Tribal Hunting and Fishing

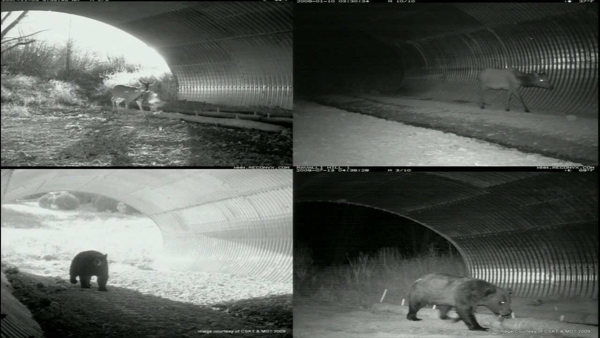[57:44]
And, you know, one thing we wanted to do is, well, how well do they work? Are they working? Do we need to do something different? So these next couple slides are just photographs that we take with motion-sensitive cameras. A lot of deer, a few elk, a lot of black bears. This is a pretty good-sized male grizzly bear.
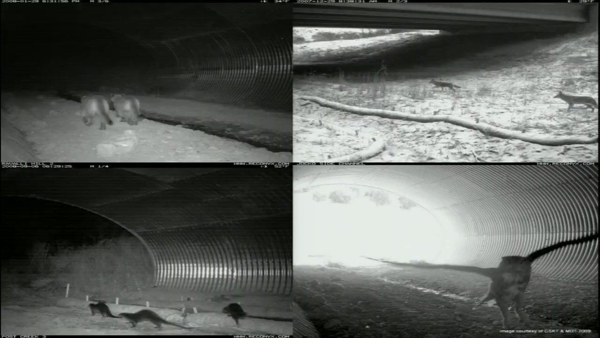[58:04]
Plus other things. A couple young mountain lion teenagers, coyotes, river otters, which I would never have expected. And horned owls come through on a regular basis. They like to perch on the camera sets. They also like to defecate on the camera sets, which doesn't do good for the next pictures that come along.